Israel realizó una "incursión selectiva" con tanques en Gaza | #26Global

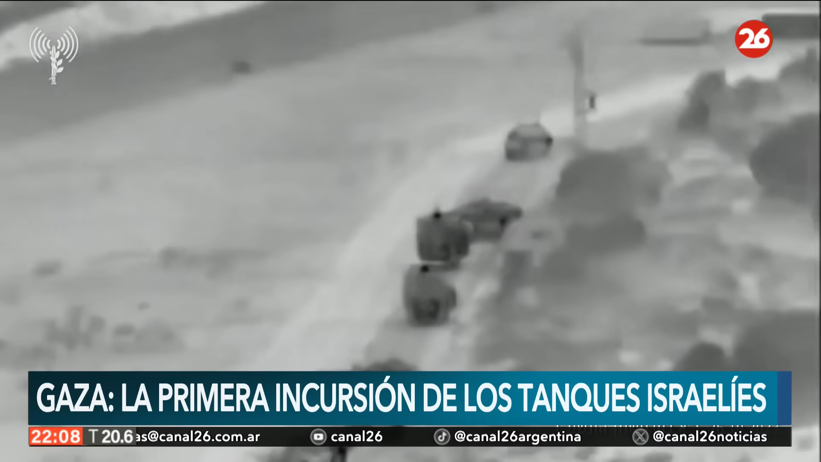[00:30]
Cámaras que permiten ver de noche para que veamos el operativo, estos tanques de ultimísima generación, uno de los más modernos del mundo, y los bulldozers, los mismos o similares, digamos, que usó el Hamas para romper la barrera y poder entrar a territorio israelí, son los que está utilizando también bulldozers que posiblemente jueguen un rol fundamental en el ataque que se dice masivo por tierra.